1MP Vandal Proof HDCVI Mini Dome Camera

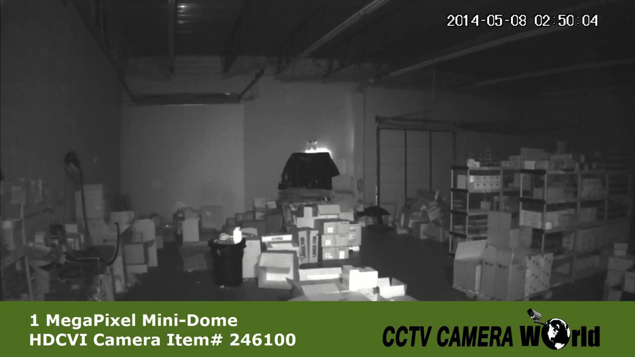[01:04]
This video was shot in a warehouse in complete darkness. The 246100 also features a small set screw on the outer part of the fendul proof dome.